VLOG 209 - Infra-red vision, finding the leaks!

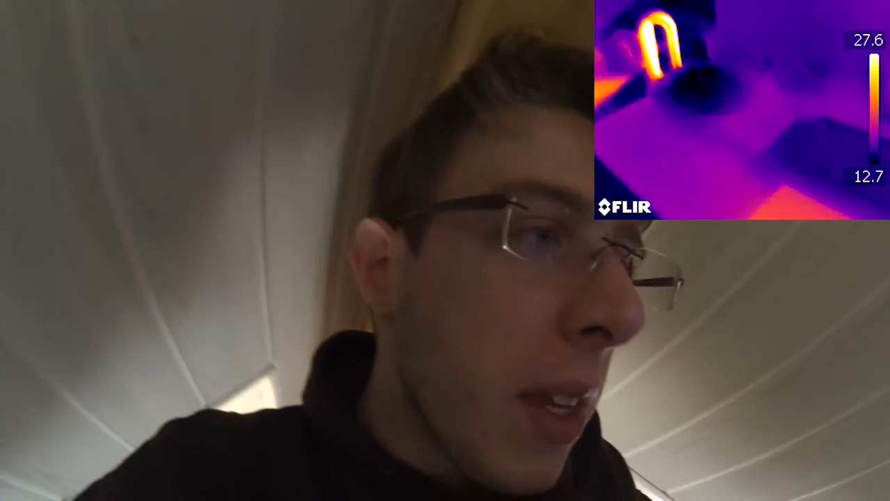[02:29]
this is an infrared camera. Also I'm pretty sure the video quality of this one won't be huge it's infrared it's not really good a video the reason why is you don't have the same
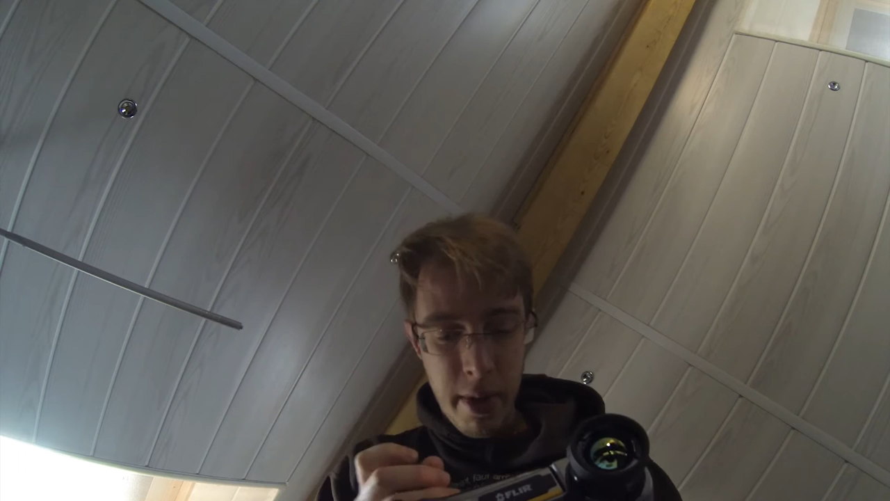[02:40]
lenses you don't have the same sensor everything is different that's
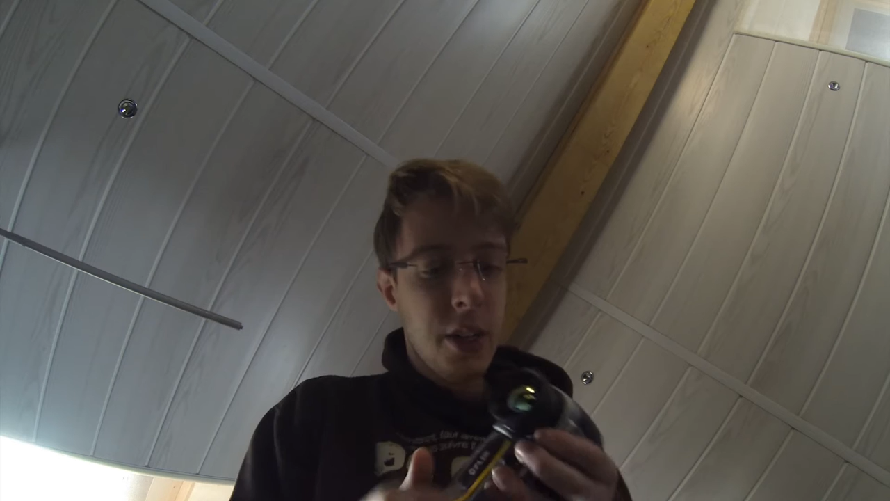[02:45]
why you can't see through the lens it's it's actually in germanium which is very rare I mean it's that's super cool well in this tiny
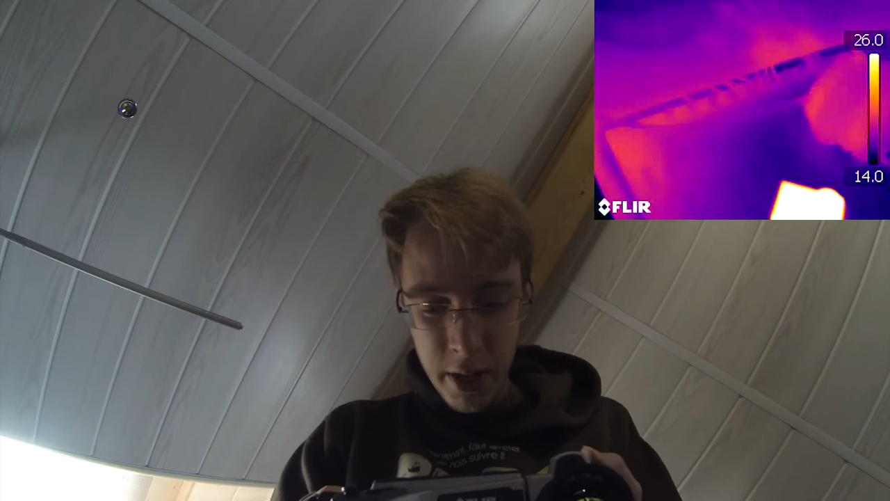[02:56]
camera this tiny GoPro is about 40 degrees on the inside you guys are very
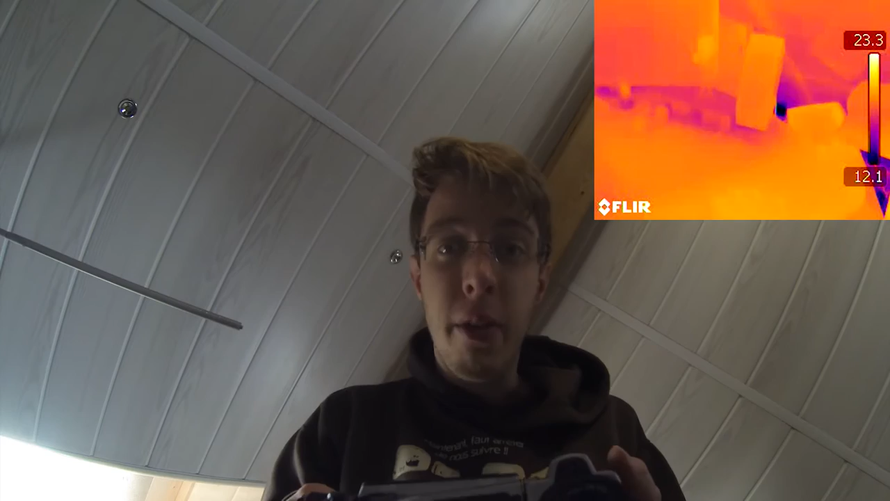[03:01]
hot so to conclude today's experiments I wanted to go check outside how how are the houses especially since today
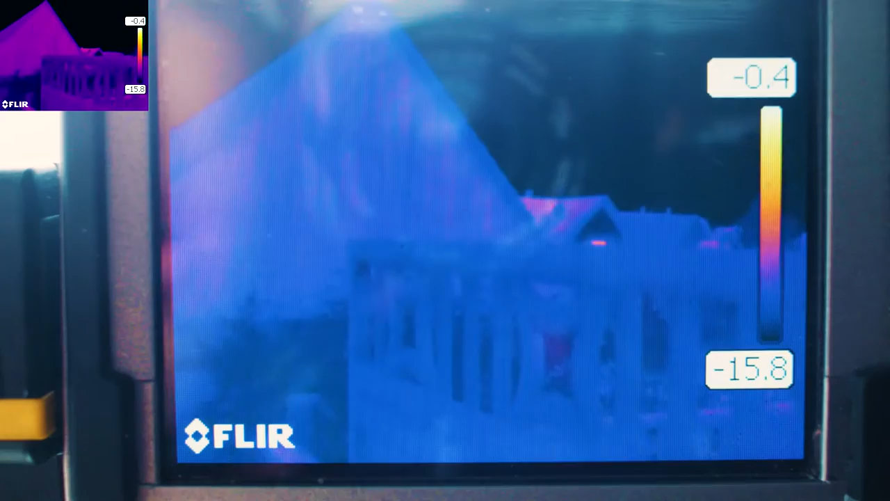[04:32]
So right now I have a fixed scale, if you might see. I have locked it up at minus 15 and about 0 degrees,
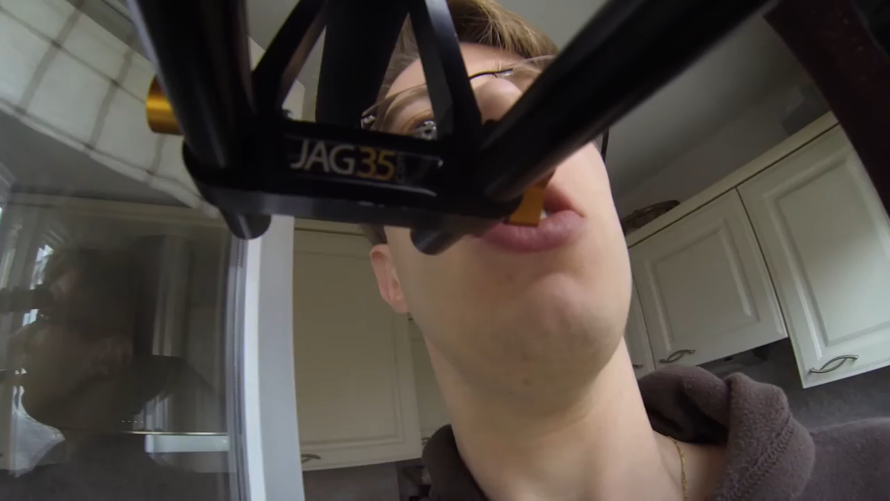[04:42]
so everything which is above 0 degrees will be white and everything that is below minus 15 will be dark.
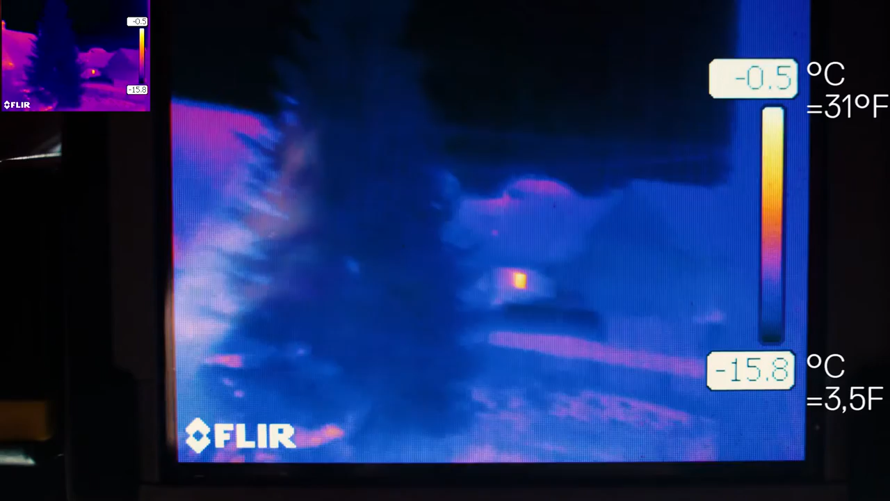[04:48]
And obviously the sky is not emitting any kind of heat, so it's completely dark.
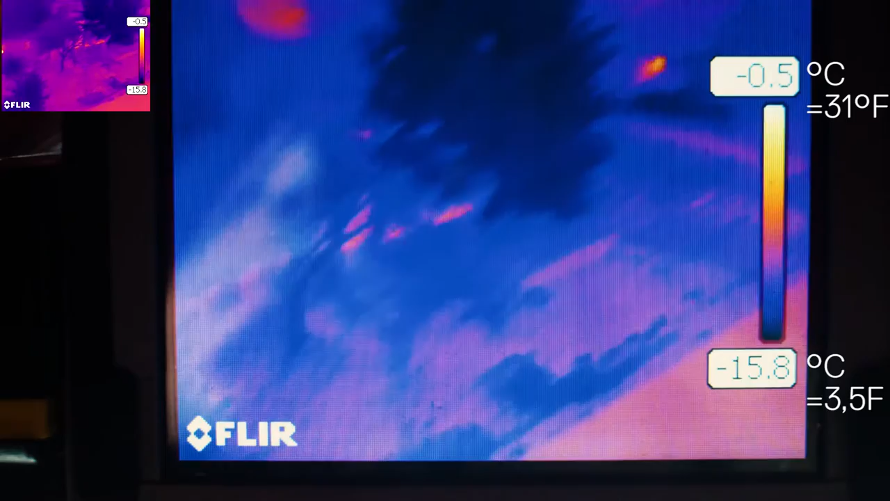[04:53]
And now you can see out there, every single thing,
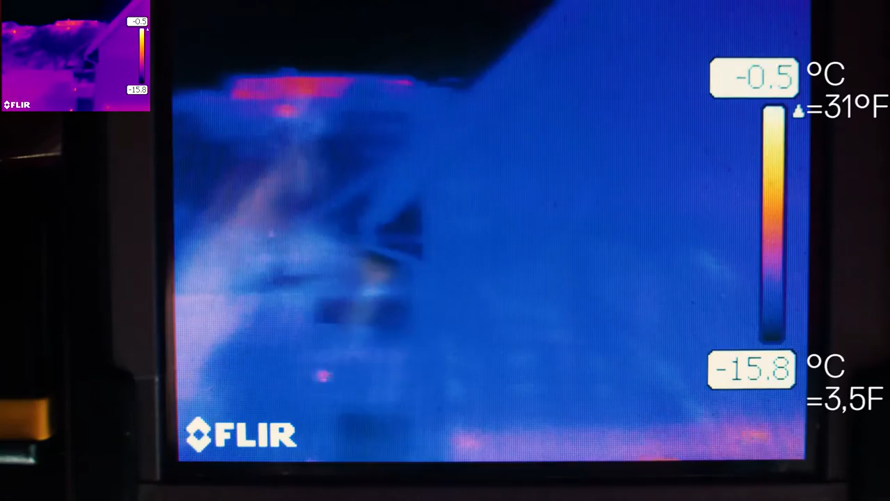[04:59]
every single house is where you have heat, I must say, not a lot.
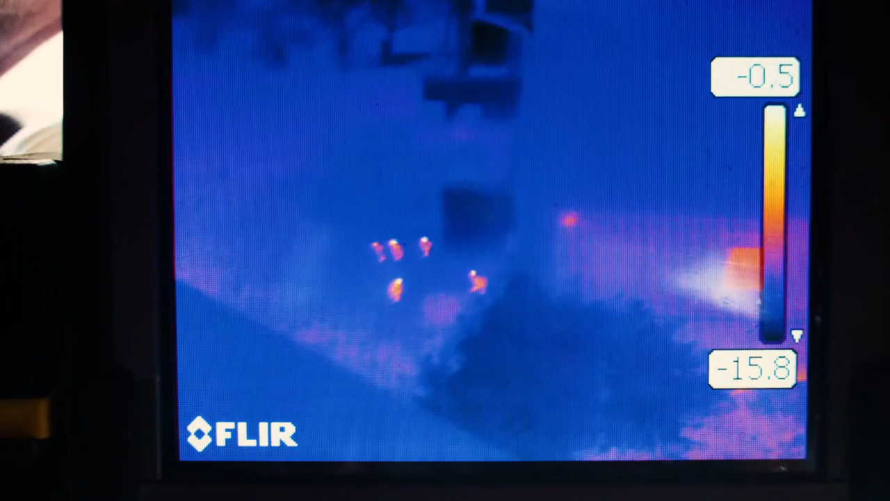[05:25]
Oh yes, you can see the little chickens there.